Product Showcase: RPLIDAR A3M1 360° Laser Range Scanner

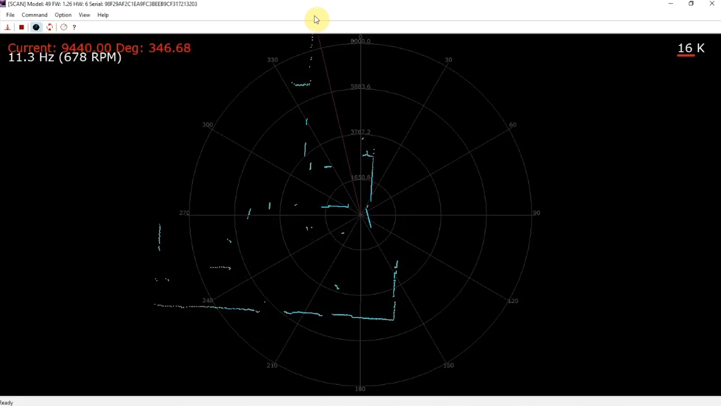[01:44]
Let's see, if I turn this way,
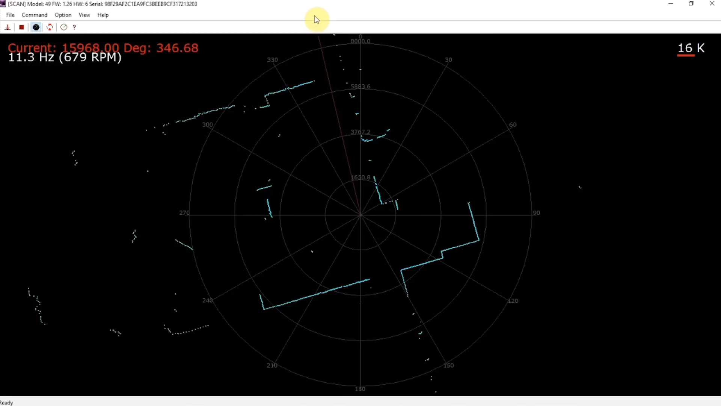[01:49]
I should have a clear shot right about there.
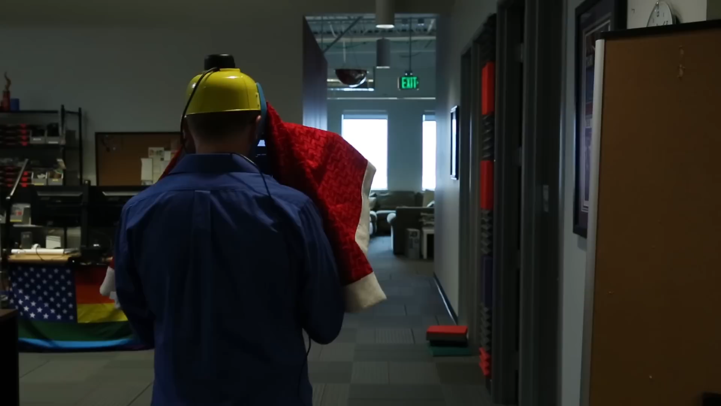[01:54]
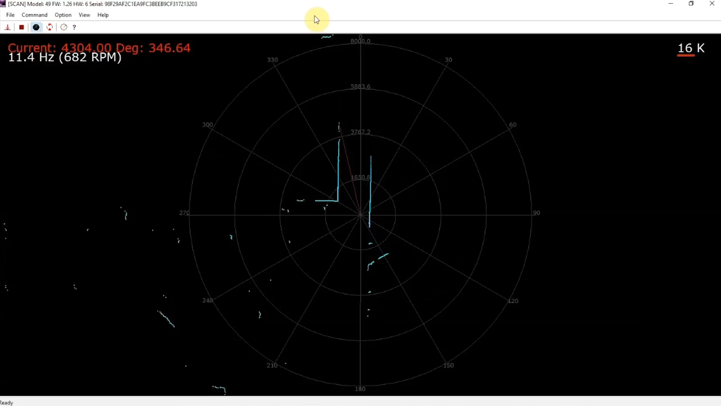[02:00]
I can see walls now on both sides, starting to go down this hallway, keeping it straight. I seem to be drifting to the right.